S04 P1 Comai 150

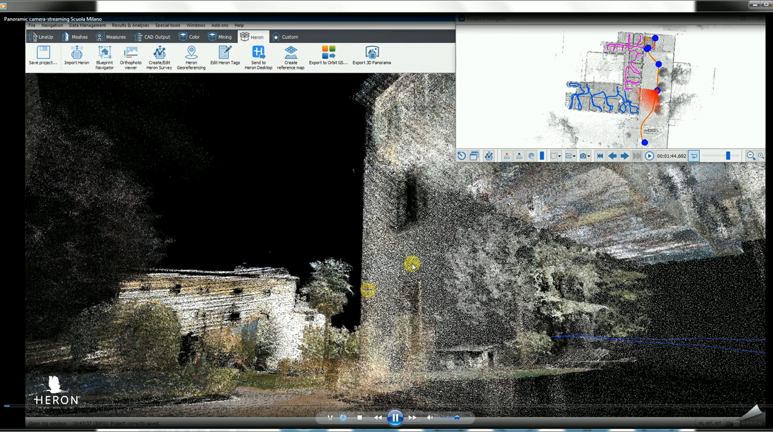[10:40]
the result is very so you have a point clouds and of the point cloud you can project your spherical images so you can move in the spherical images looking around
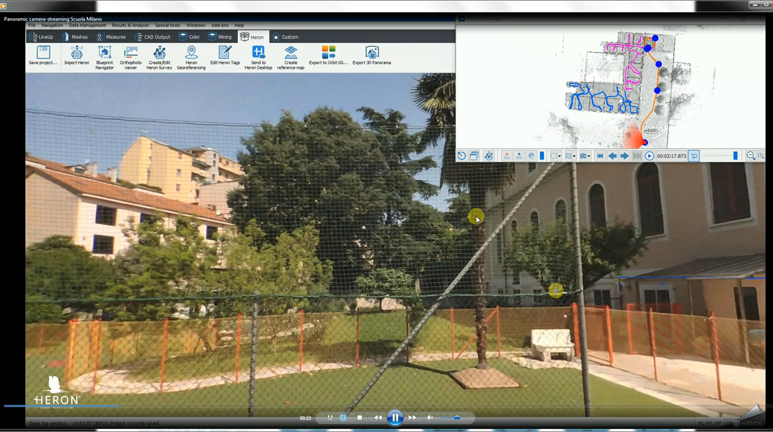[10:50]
take measurements and in particular what's very interesting you can share this information uh
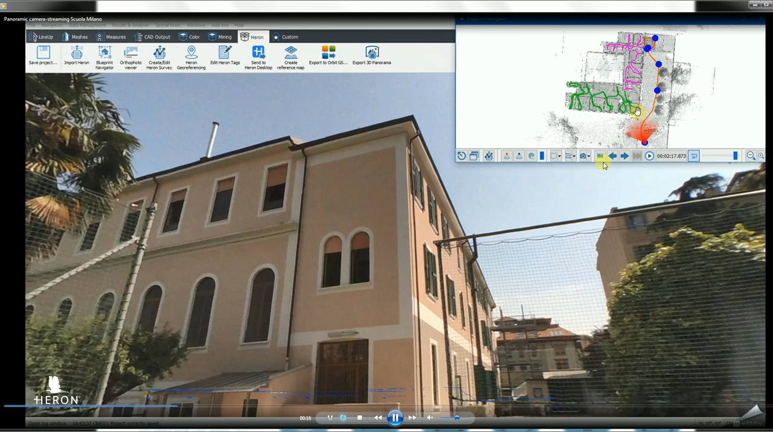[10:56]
everywhere in the web so without being here all the researchers involved in the project could have the possibility to visit and to see how is in
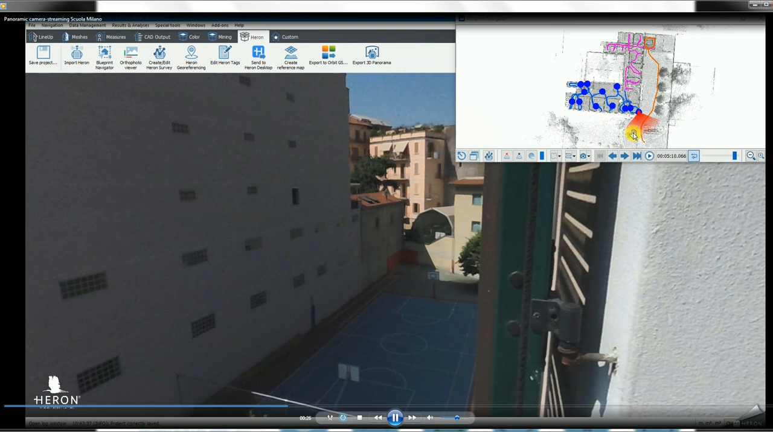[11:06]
reality the the how was in reality the school and to so it was
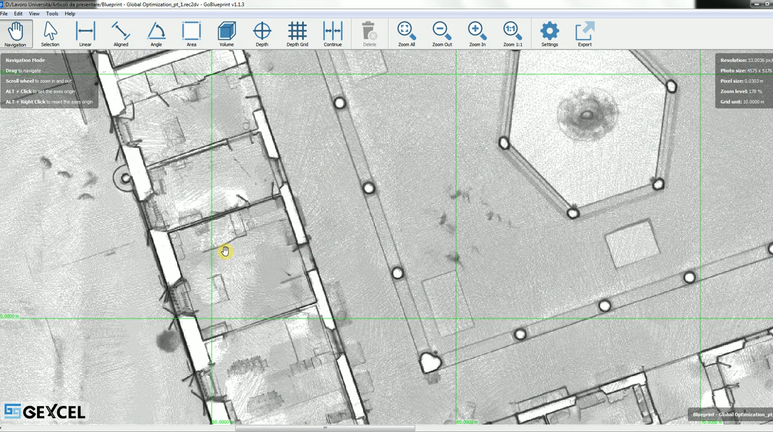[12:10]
you have you can see everything in the room so you can also later check the
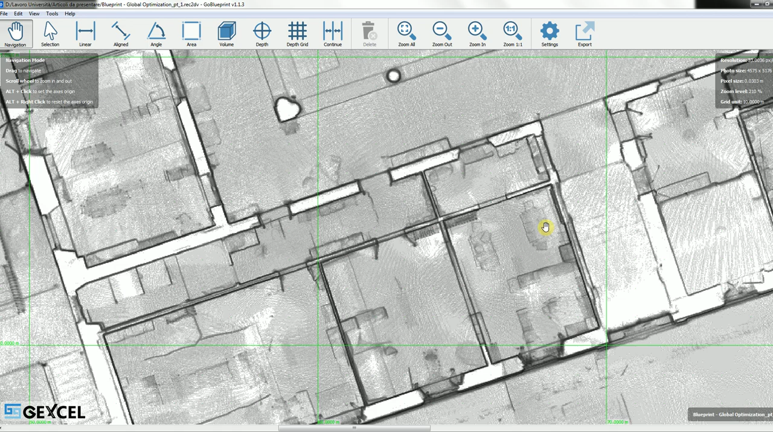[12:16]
tables you can check also with how this space is organized and you can take
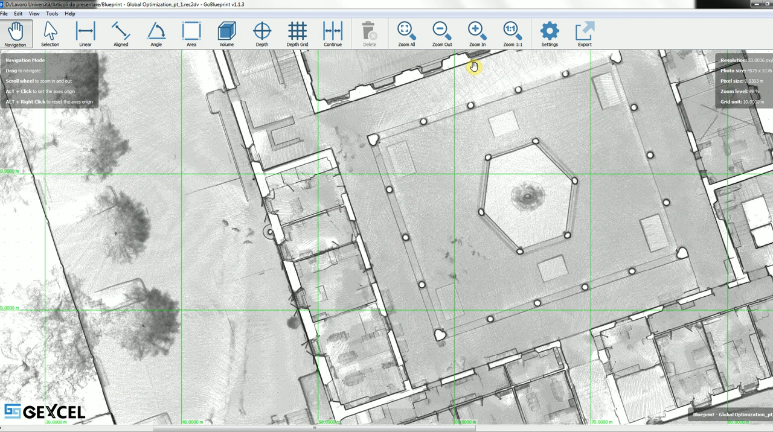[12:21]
measurements you can you can make depth measurements on this and you later you can export this information to auto autocad and this scale image it
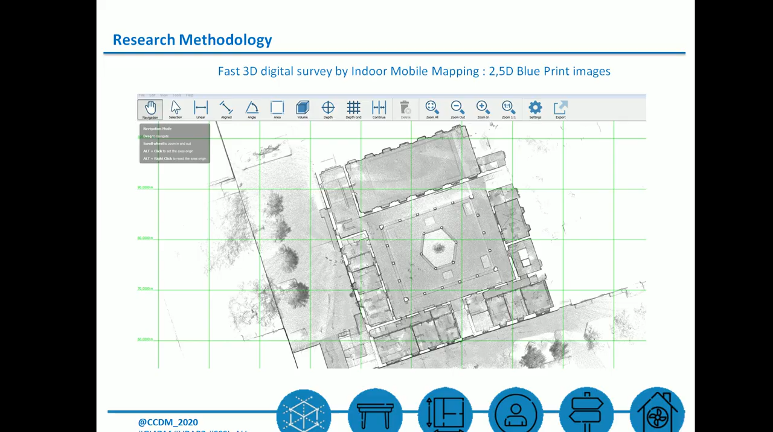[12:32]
could can be moved in autocad where you can you can redraw it and you obtain a very a very nice d wu